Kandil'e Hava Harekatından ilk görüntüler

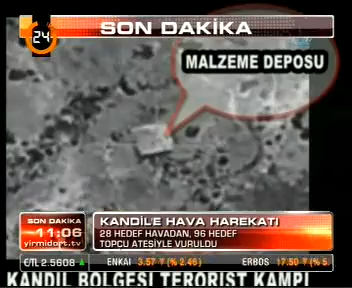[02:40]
izlemekte olduğunuz bu görüntülerde de tek tek vurulan hedefler isimleriyle belirtiliyor. Terörist barınağı, malzeme deposu olarak sayın seyirciler nerelerin vurulduğu, hangi hedeflerin vurulduğu tek tek belirtilmiş. Özellikle de sivillerin zarar görmemesi için gerekli önlemlerin alındığı ve çok dikkatli olunduğu da belirtiliyor yapılan yazılı açıklamada da. Evet şu anda malzeme deposu görünüyor, malzeme deposunun vurulduğunu görüyoruz.